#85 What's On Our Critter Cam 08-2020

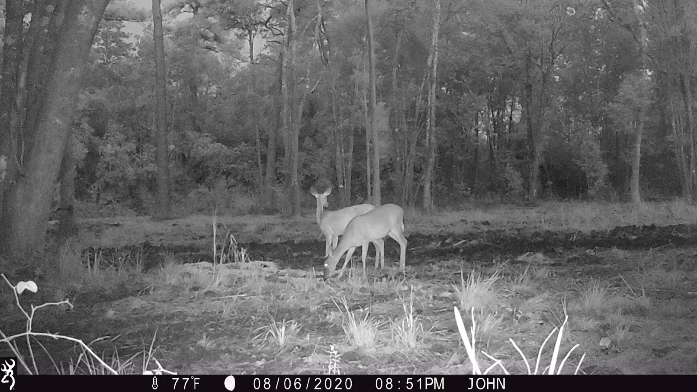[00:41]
at these cameras or these pictures so here you can see a couple of does and then got a there's still the same couple of does but then a buck has walked in there with them and now just see him moving around a lot of these you're gonna see the same deer we'll see now there's another buck who's joined in plus there's another deer by air in the background so now we're at three bucks in a doe the other does gone somewheres now we're at four bucks so I can see the two does
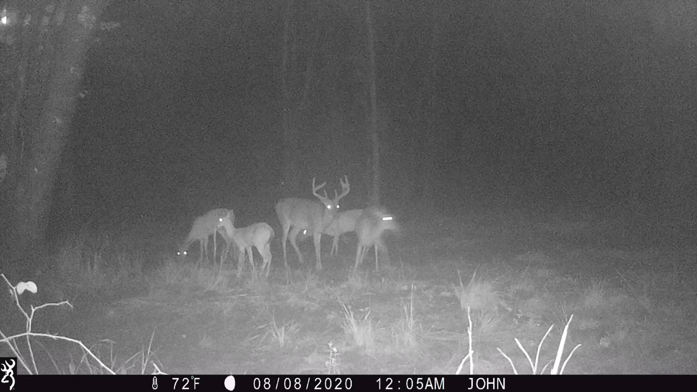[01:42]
that that you have up north for the deer to feed in the wintertime even though yours are in the snow you still have a lot better dirt than we have see this here is a whole different book see the difference in his spread and all that here we got a little bunny rabbit is join the fracas so here we are the next night it's the same group of deer each night in a row right here